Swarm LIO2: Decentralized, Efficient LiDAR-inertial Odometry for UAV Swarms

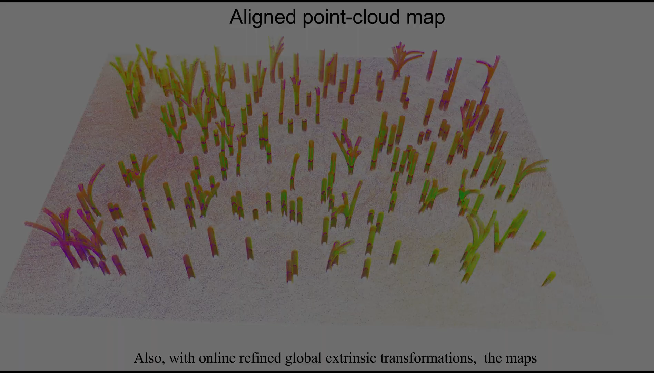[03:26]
Also, with online refined global extrinsic transformations,
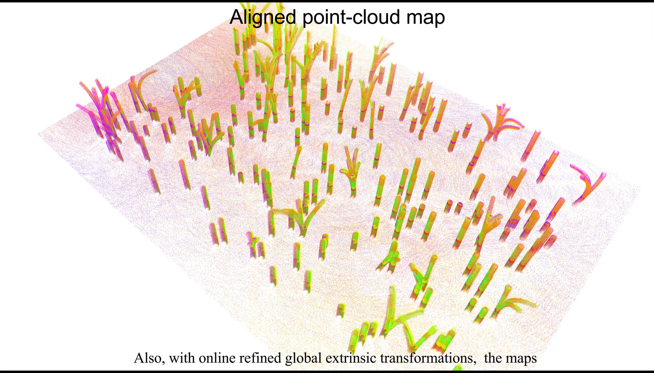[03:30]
the maps constructed by different UAVs can be aligned by post-processing and obtain a consistent large map.
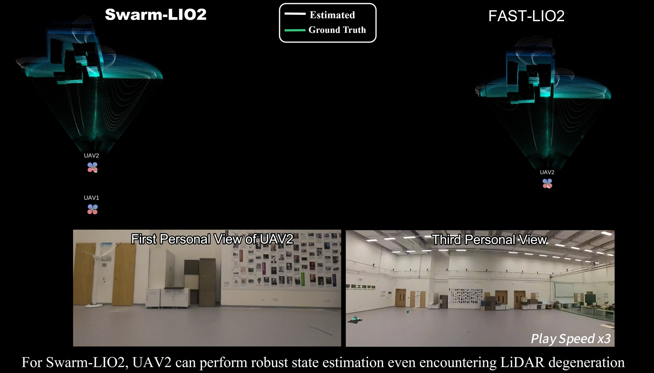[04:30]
For Swarm LiO2, UAV2 can perform robust state estimation even encountering LiDAR degeneration due to the mutual observation measurement from UAEV1,
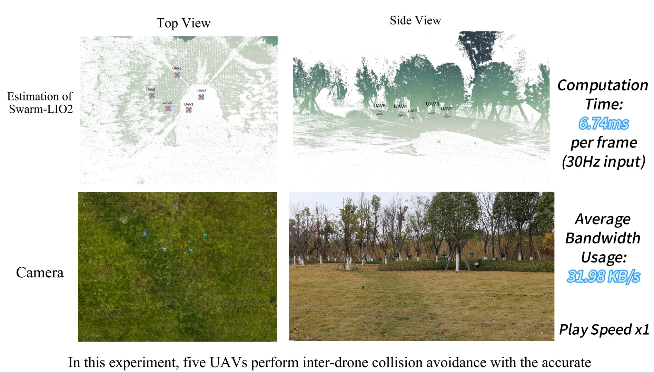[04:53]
In this experiment, five UAVs perform inter-drone collision avoidance with the accurate mutual state estimation and global extrinsic provided by Swarm LiO2.
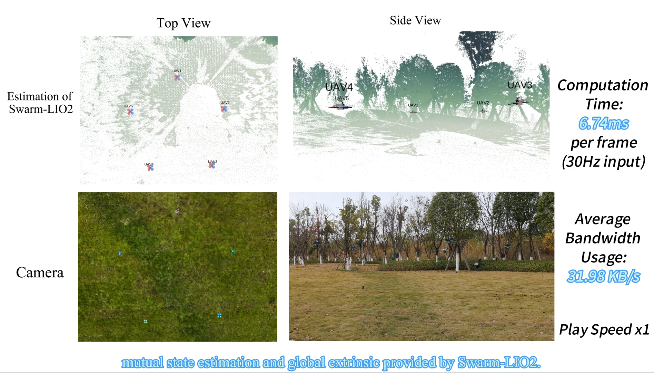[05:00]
The computation is all in real time,
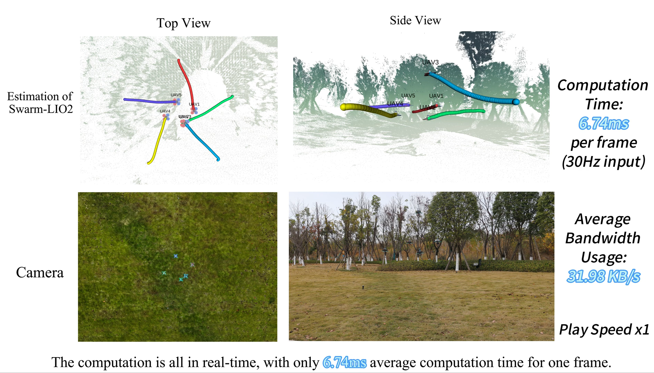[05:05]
with only 6.7 for microseconds average computation time for one frame.
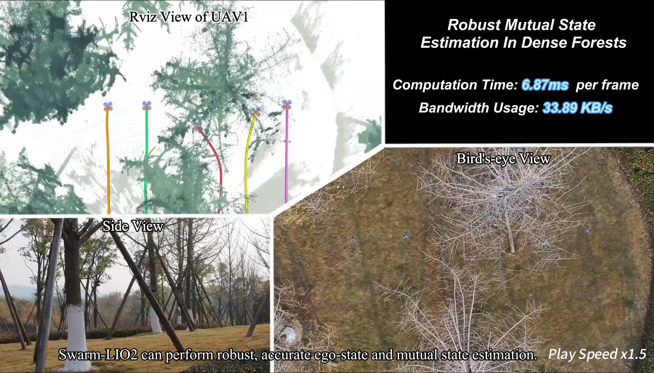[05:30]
Swarm LiO2 can perform robust, accurate ego state and mutual state estimation.
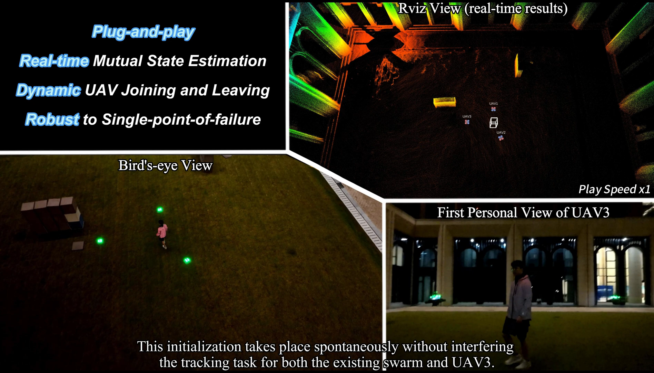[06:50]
This initialization takes place spontaneously without interfering the tracking task for both the existing Swarm and UAEV3. After the automatic initialization, UAEV3 joins the Swarm.
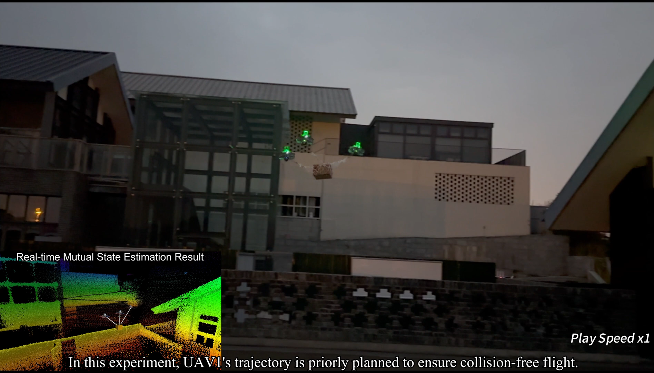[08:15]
In this experiment, UAEV1's trajectory is priorly planned to ensure collision-free flight.
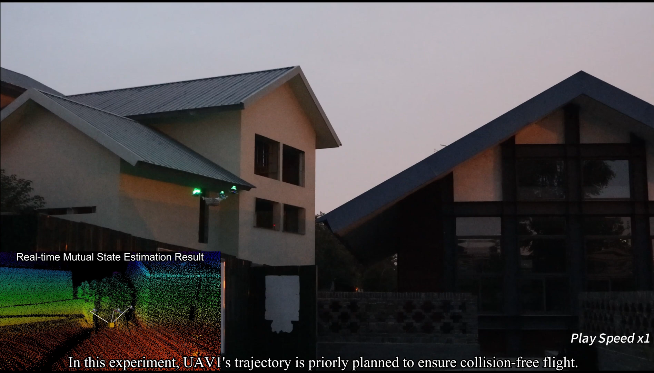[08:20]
The other two UAVs trajectories are obtained by transforming pre-planned trajectory